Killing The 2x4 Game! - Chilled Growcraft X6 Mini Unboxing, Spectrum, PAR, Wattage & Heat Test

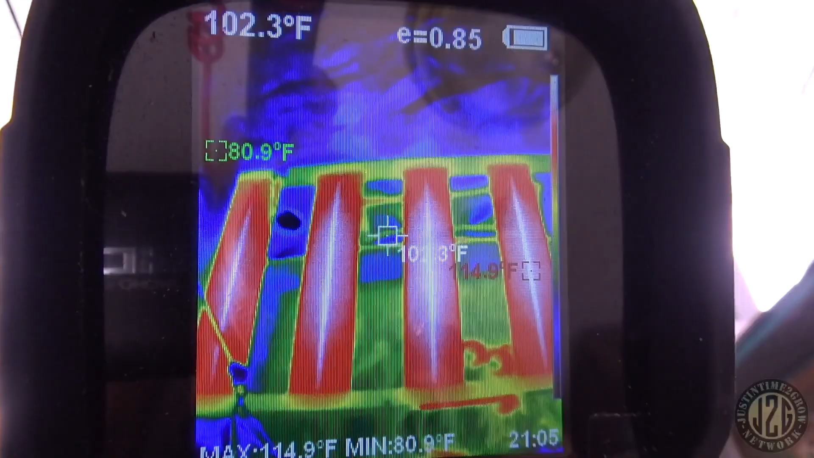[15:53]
On screen: spot 102.3°F, max 114.9°F, min 80.9°F
the thermal imaging camera here i mean that's pretty even
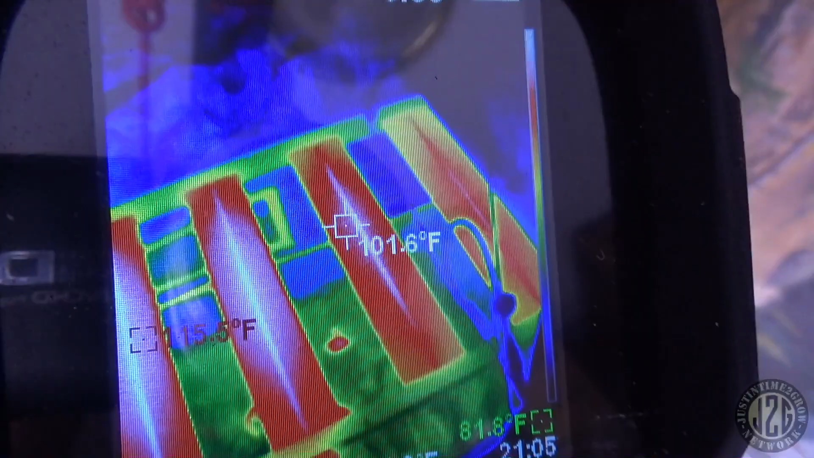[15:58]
On screen: spot 101.6°F
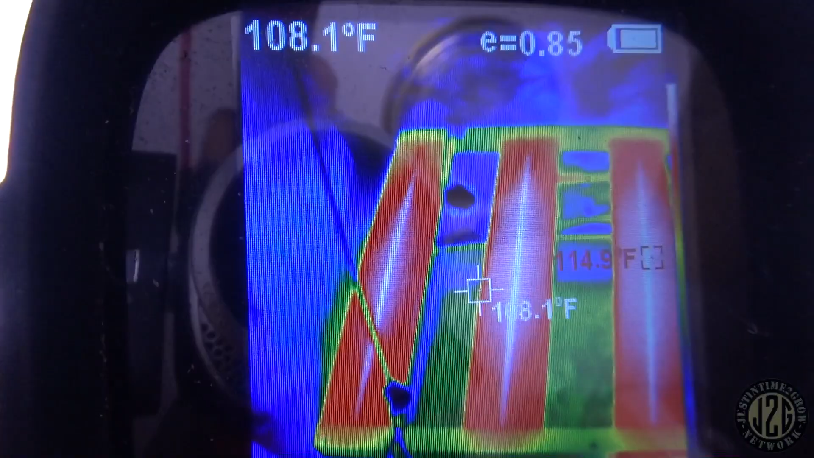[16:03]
On screen: spot 108.1°F
definitely pretty even it's gonna be hotter in the middle of course hot spot
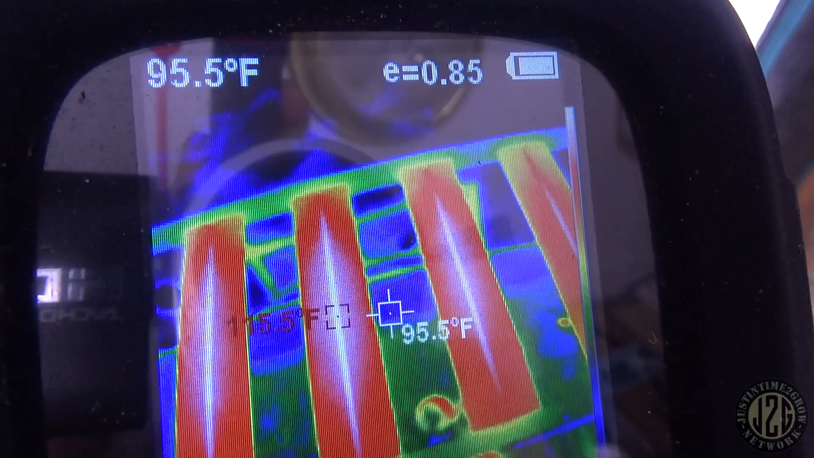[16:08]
On screen: spot 95.5°F
115 that's really good 115 there and then the driver
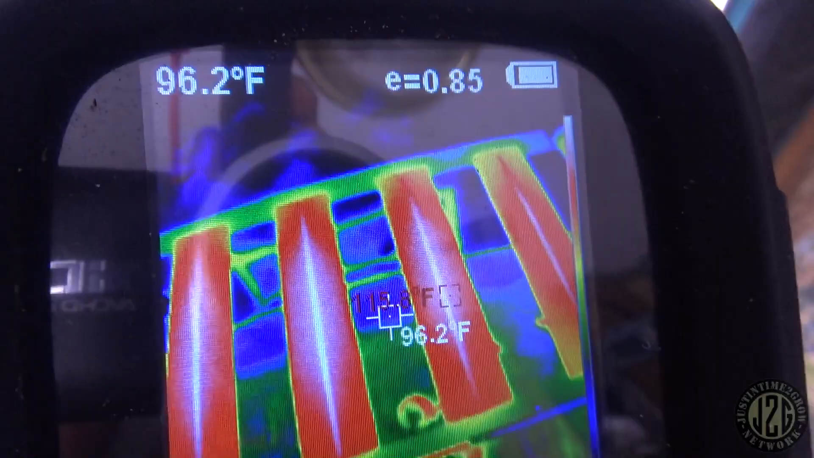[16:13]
On screen: spot 96.2°F
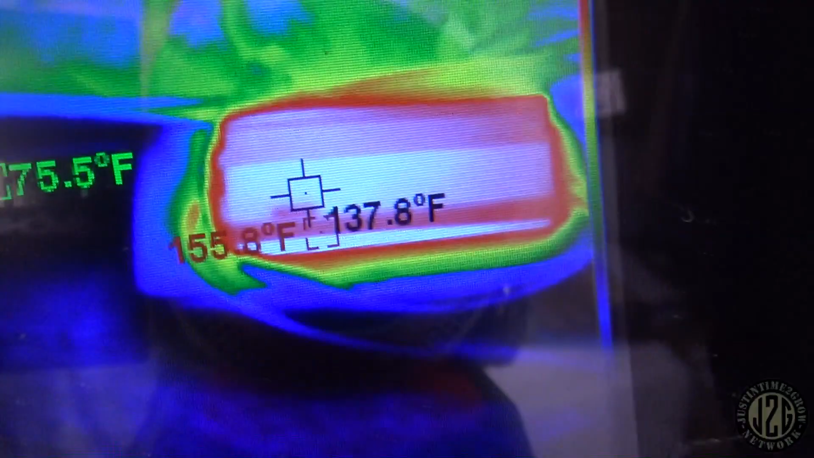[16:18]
On screen: spot 137.8°F
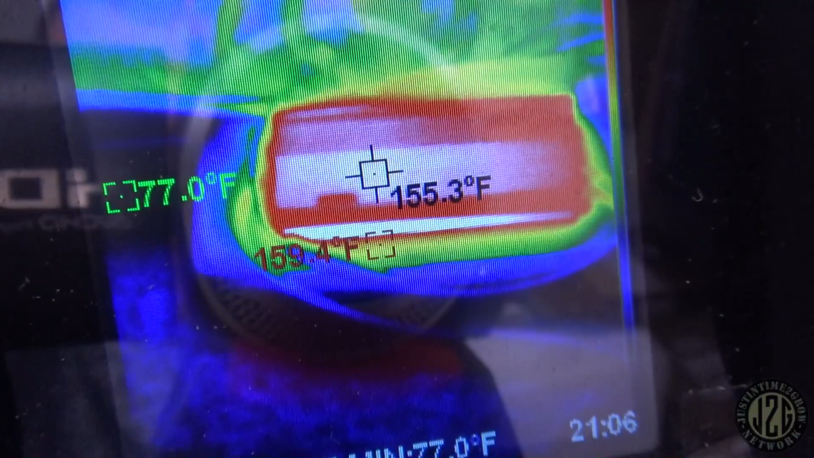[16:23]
On screen: spot 155.3°F
oh the driver's pretty warm 155 so the driver's pushing pretty hard
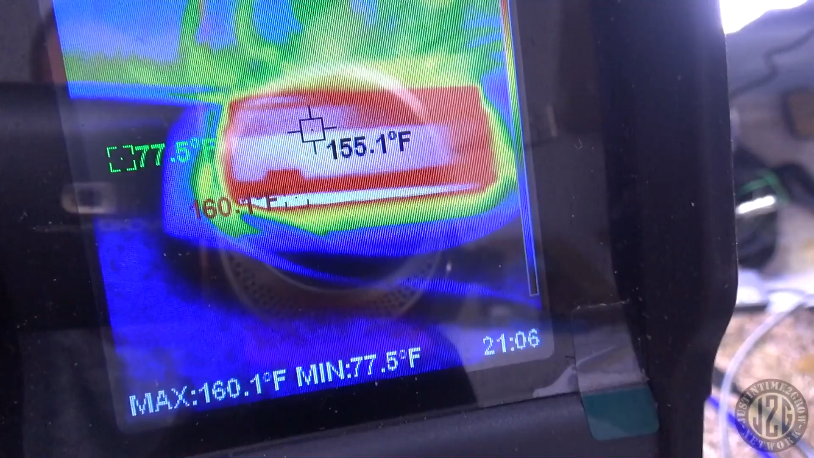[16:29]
On screen: spot 155.1°F, max 160.1°F, min 77.5°F
that is for sure 155 i would definitely run that outside the tent as you can see
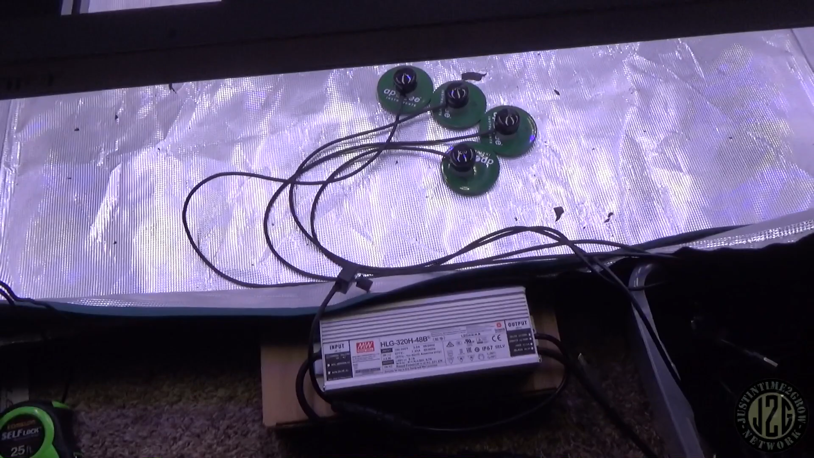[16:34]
that's what i'm doing here i usually put mine on top of the tent
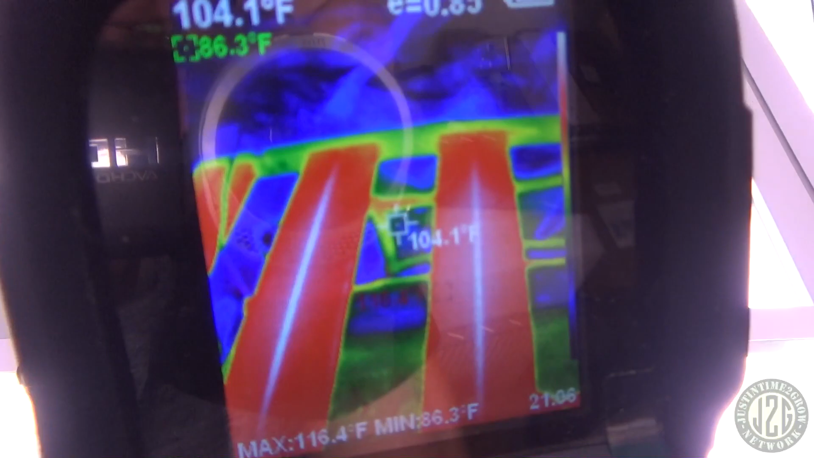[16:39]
On screen: spot 104.1°F, max 116.4°F, min 86.3°F
yeah that's uh that's pretty damn good the bars are always nice and cool on these uh